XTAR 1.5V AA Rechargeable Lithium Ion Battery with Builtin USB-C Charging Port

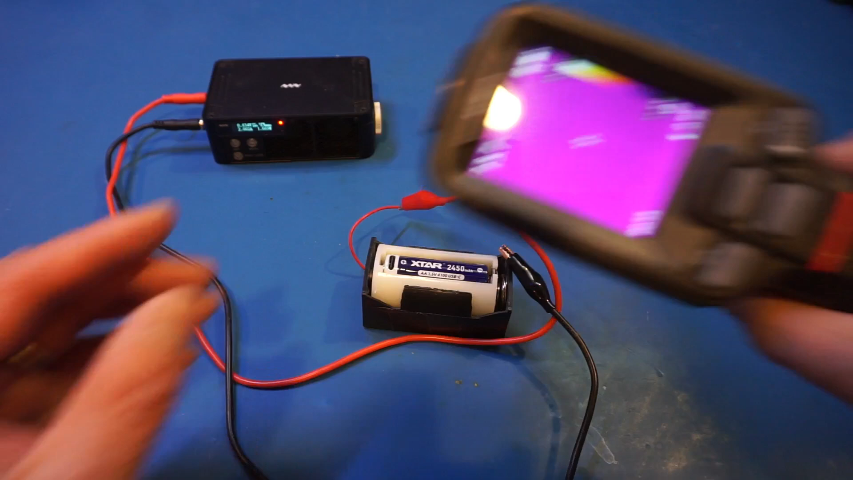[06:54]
you can see that we're actually approaching 50 degrees and
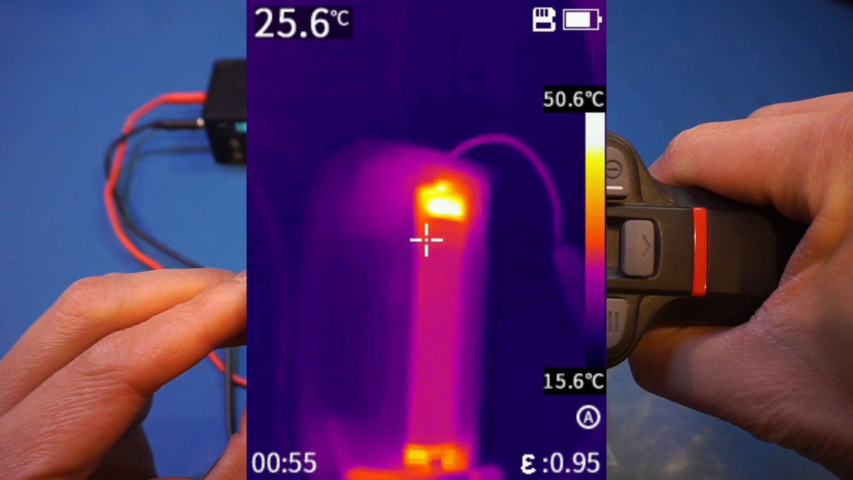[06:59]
On screen: spot 25.6°C, scale top 50.6°C, scale bottom 15.6°C
it's still increasing of course because of the circuitry at the top of the battery that's where
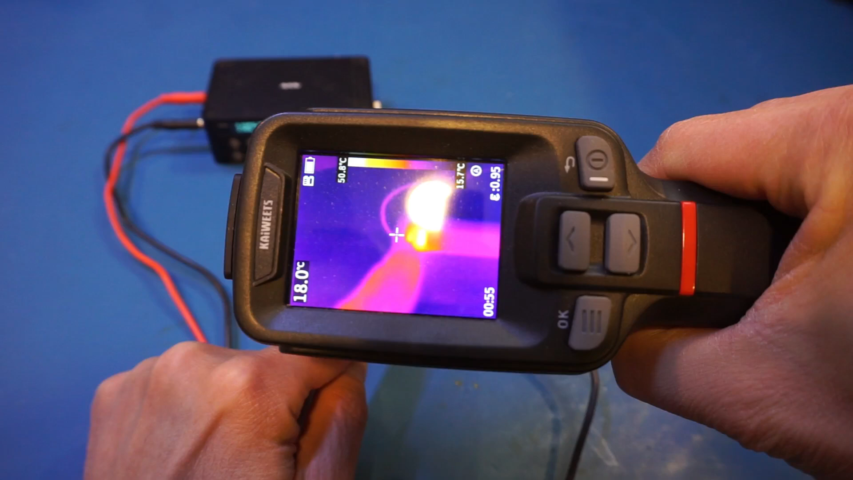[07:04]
On screen: spot 18.0°C
it's heating up as you can see in this thermal image so although the battery can handle this maximum discharge rate for prolonged use in an enclosed area i'm sure the temperature will be even higher let's actually take a look at the temperature again
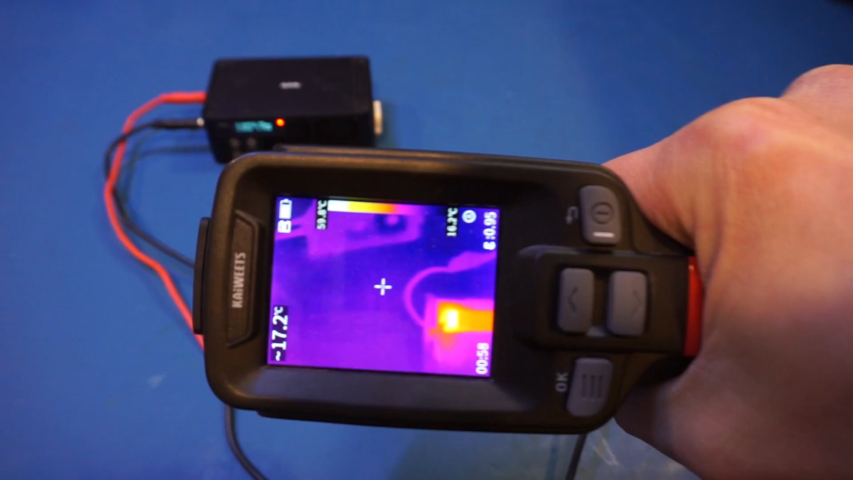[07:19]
so now you can see after about five minutes it's actually approaching 60 degrees
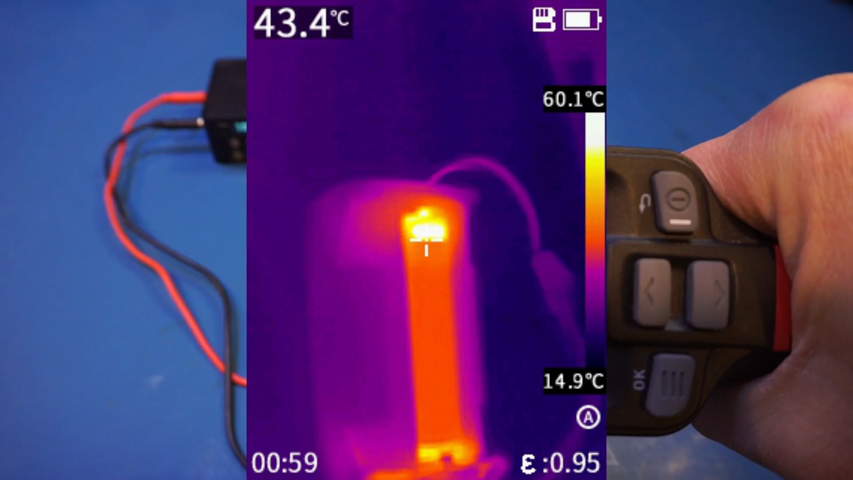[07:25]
On screen: spot 43.4°C, scale top 60.1°C, scale bottom 14.9°C
and now let me increase the load current even higher to see at what point